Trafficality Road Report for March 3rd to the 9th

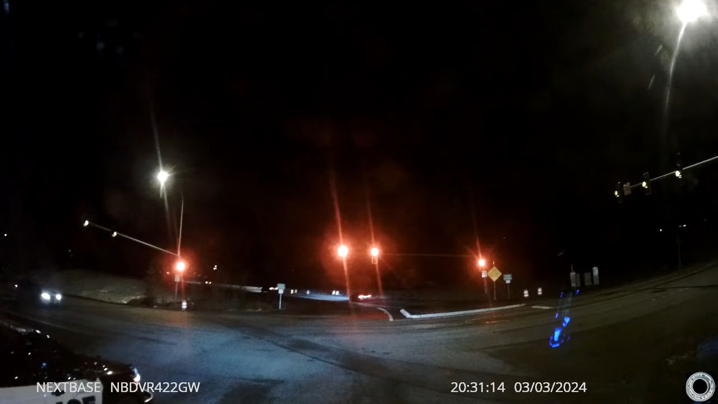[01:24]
Them with a power outage. Let's not help out the people disabled on the other side of the road there. I mean, no, it's more important than all the rest of you.